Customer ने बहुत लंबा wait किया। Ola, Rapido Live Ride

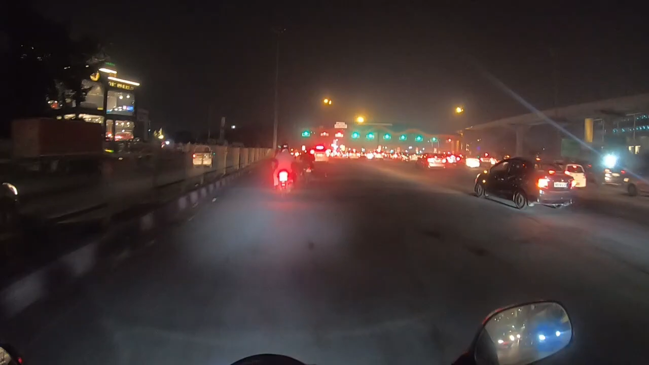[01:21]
ये आ गया फरीदाबाद का टोल, बदरपुर फरीदाबाद का टोल है ये। हाँ, तो ट्रैफिक बहुत ज़्यादा यार आज, कोई ट्रकों की नो एंट्री है इसलिए नीचे शायद जाम लगा हुआ है, खराब है इधर।
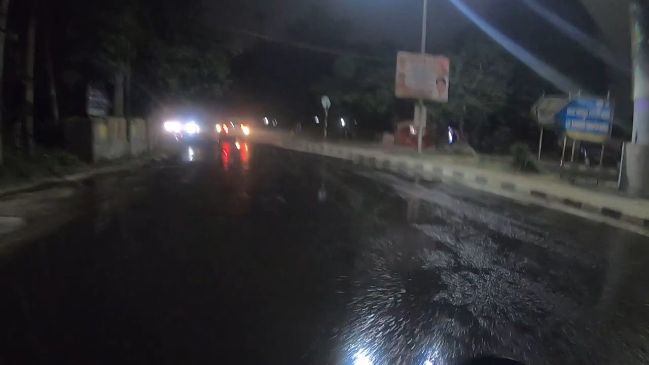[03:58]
ओ माय गॉड, ये पानी कहाँ से आ गया यार इतना। अफो,
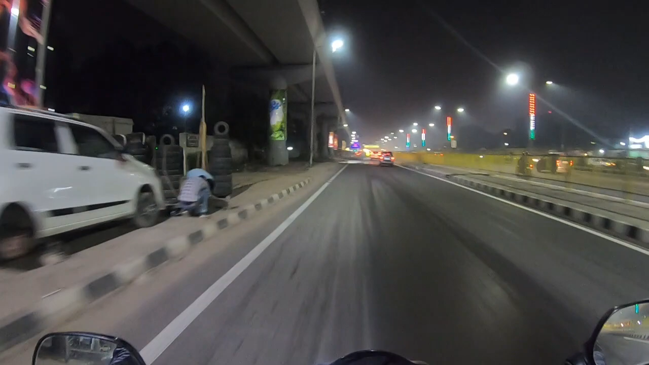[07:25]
ये हर खंबे पे, मेघालय कुछ खंबों पे छोड़ छोड़ के खंबों के ऊपर उन्होंने पेंटिंग बना दी है, तो ये पेंटिंग काफ़ी अच्छी बनाई उन्होंने। तो सब एक राइड आ गई, तो हम चलते हैं जरा नीलम फ्लाईओवर से राइट लेकर के, देखें इन्होंने कहाँ जाना है।
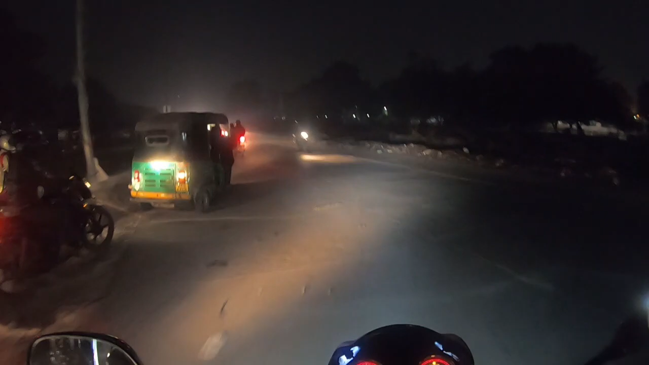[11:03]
अरे काम बहुत चल रहा है यहाँ से, मुझे निकालना पड़ेगा इसका मतलब, इसी रेड लाइट से अंदर लेना पड़ेगा मुझे। ठंड है और जैकेट की आगे वाली चेन टूट गई, मैंने बैग आगे कर लिया जिससे कि ठंड न लगे। यार क्या करें, तो घर तो आ ही गया था। ये बड़ा